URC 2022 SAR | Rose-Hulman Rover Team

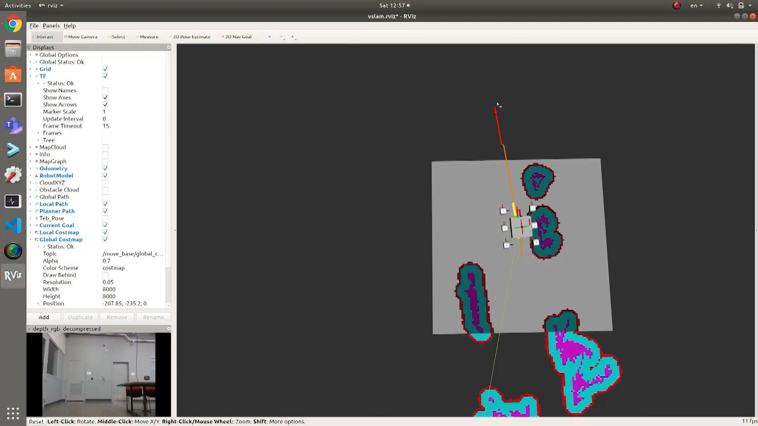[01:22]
For simultaneous localization and mapping, we use an appearance-based mapping algorithm to build the surrounding environment using data for our depth camera.
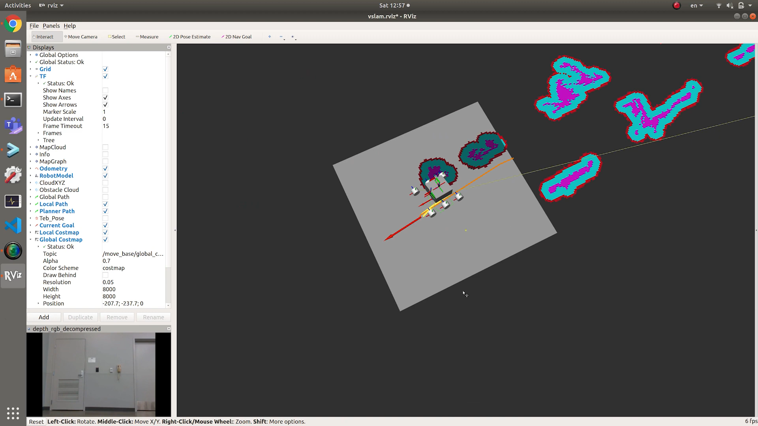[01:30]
The visual-inertial odometry algorithm is used to estimate the rover's real-time position and trajectory using the input from cameras and IMU. We conduct sensor fusion on GPS coordinates and IMU
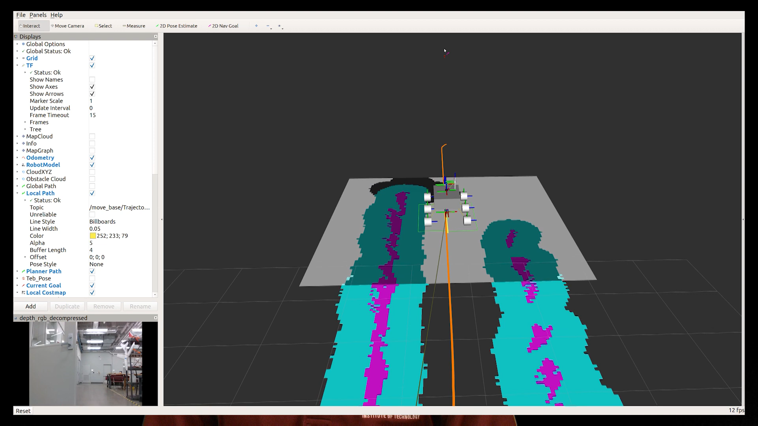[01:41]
data using an extended common filter for global position estimation. We perform 8-star path planning for navigation to find a globally optimal path.